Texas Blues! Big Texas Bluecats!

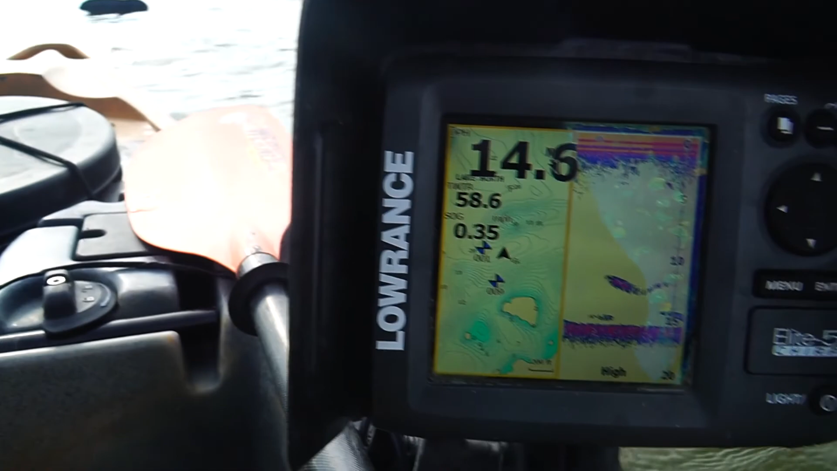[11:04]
If you can look right there, if you can see this, I came on the other side of this hump is where we caught that big fish. We're trying in between this little island and hump right now, see if we get anything there.
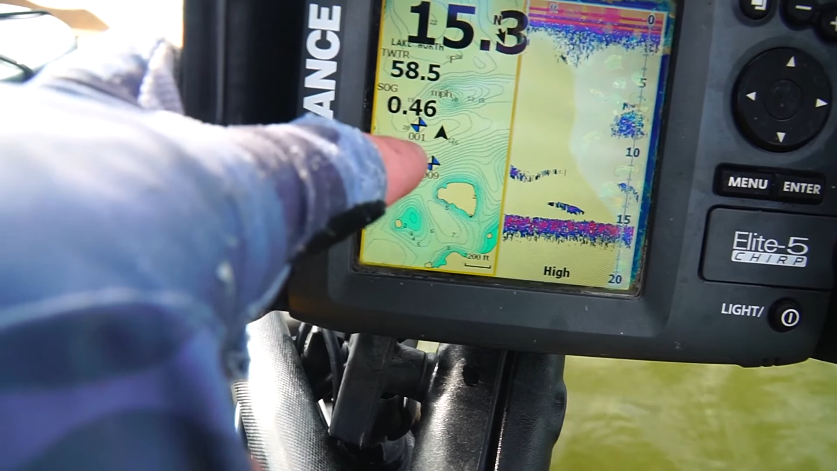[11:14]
But a lot of times you gotta think outside the box and try something different when things are going slow.
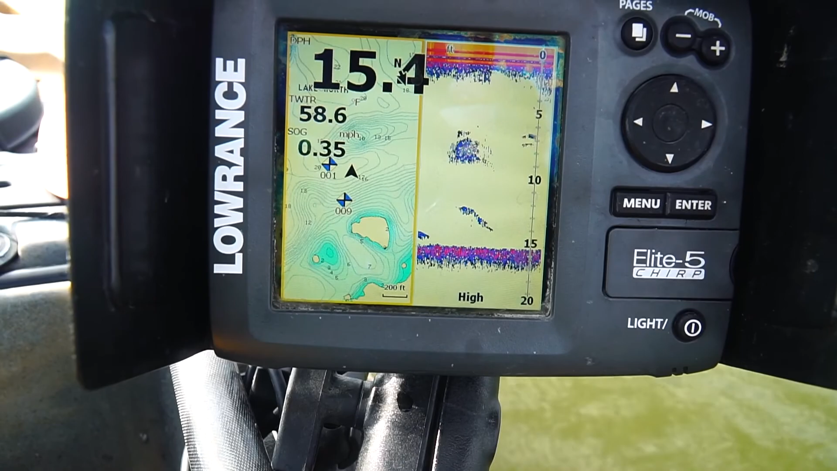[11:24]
On screen: water 58.6°F
and that's exactly what happened. But the big fish came on that side of the hump. Wind is out of the southwest right now, and I might go back over there because,